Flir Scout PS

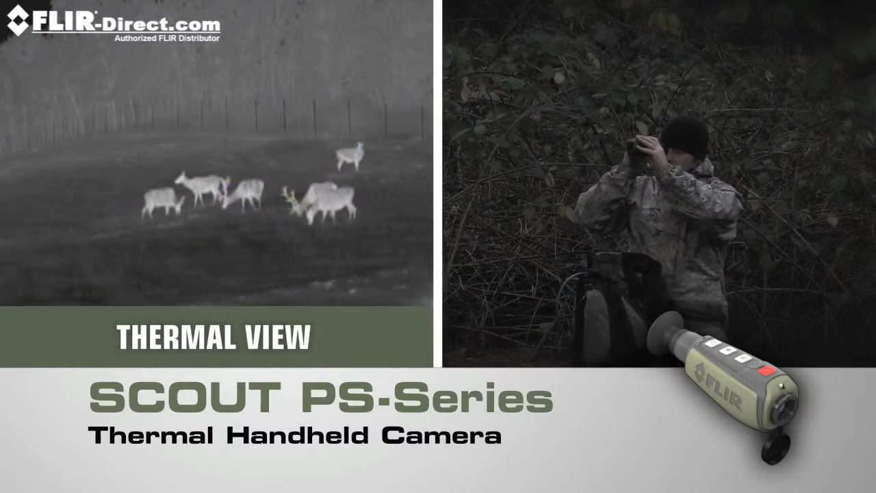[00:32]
Introducing the powerful new Scout PS Series Compact Thermal Handheld Camera from FLIR with crisp, clear thermal imagery, palm-sized portability, and straightforward operation. Only FLIR know-how can bring you night vision technology this revolutionary. Now lighter, smaller, and amazingly affordable.
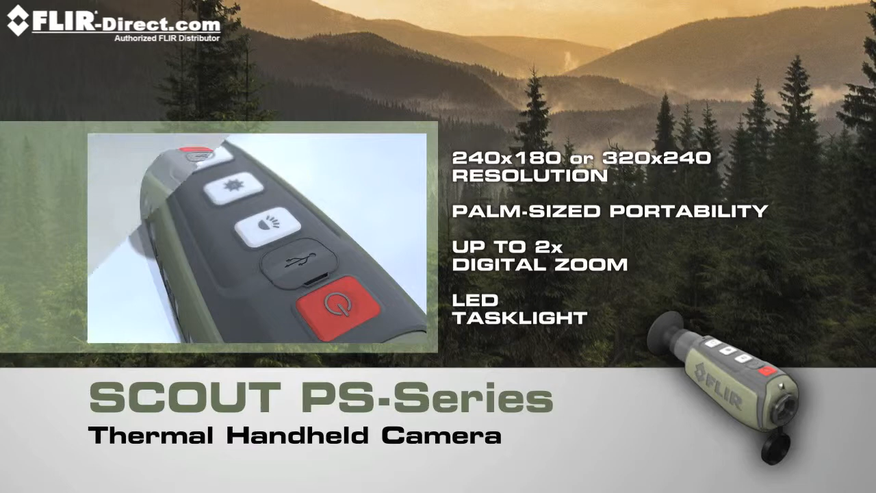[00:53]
Like all FLIR thermal cameras, the Scout PS Series creates images from heat,
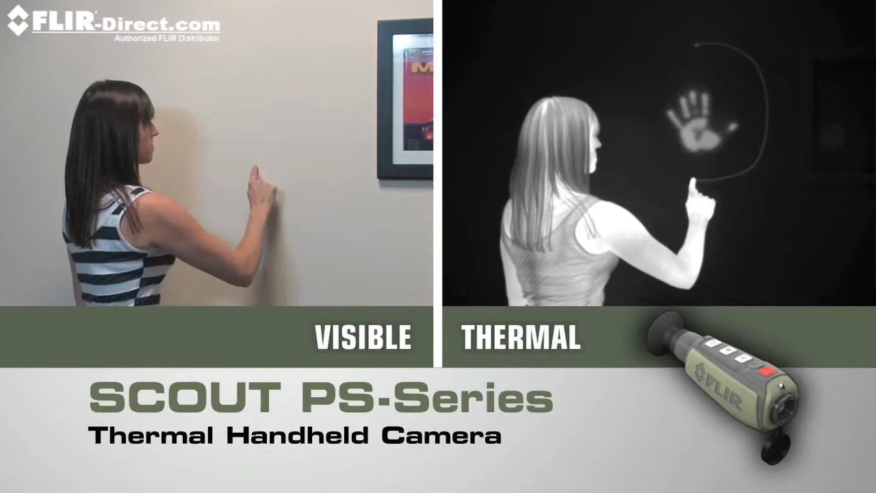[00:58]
not light, giving you a serious advantage out in the wild, far superior to other night vision systems.
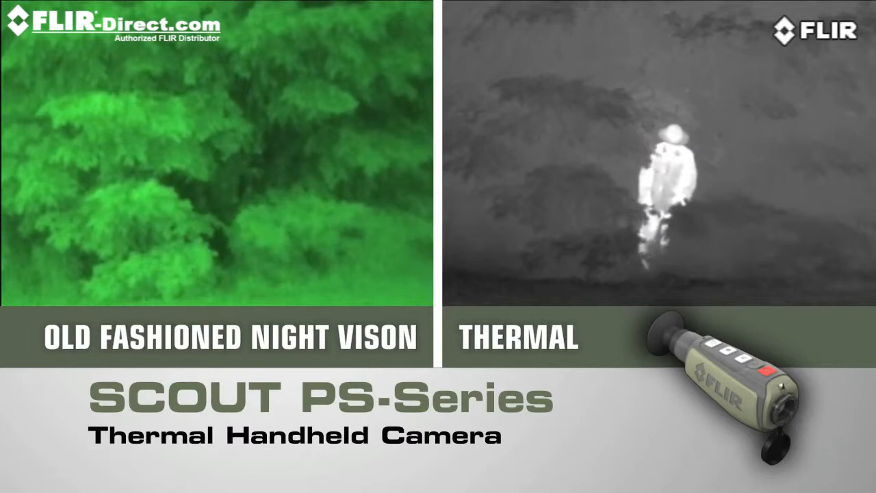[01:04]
See what you couldn't before, day or night, for hours on end without arm fatigue.
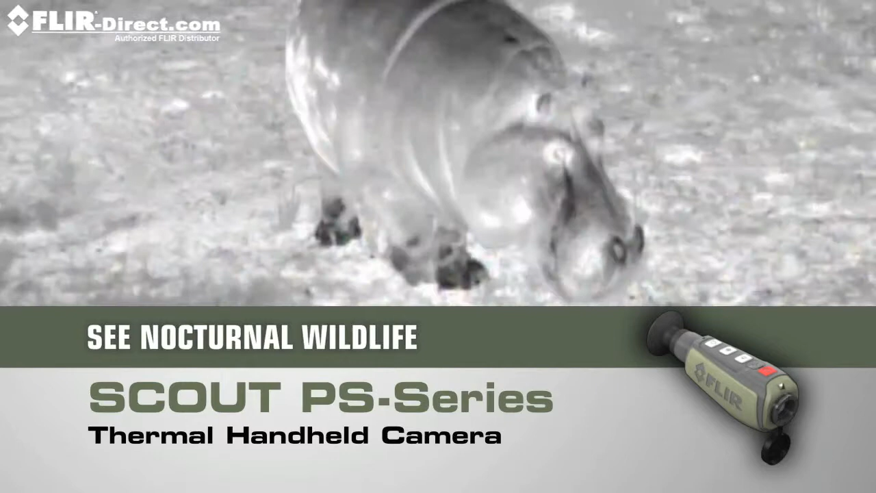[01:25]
Find members of your party who might have strayed off trail.
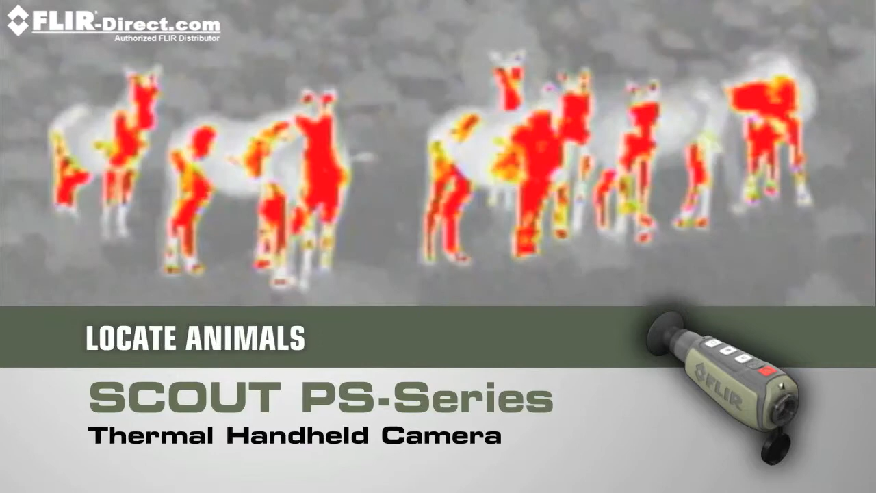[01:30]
Spot lost livestock, downed game, or pets.
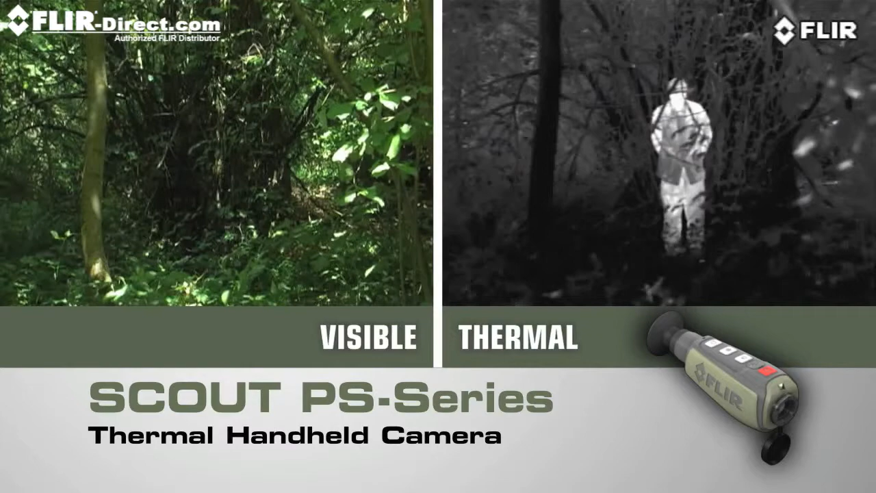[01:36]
Peer deep into the woods or heavy underbrush to see what's out there. Detect those in camouflage, and even see through light fog, smoke, and trail dust.
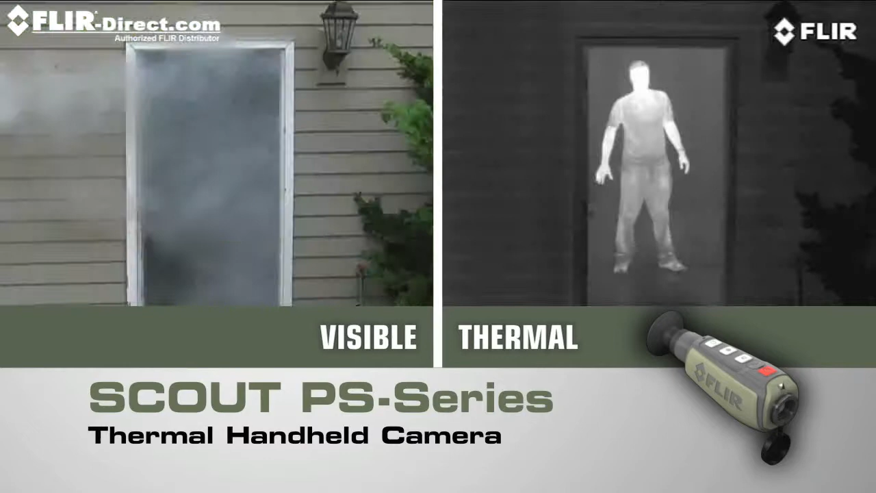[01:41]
And the Scout PS Series isn't just for the trail. There are dozens of at-home, on-the-water, or on-the-go uses too.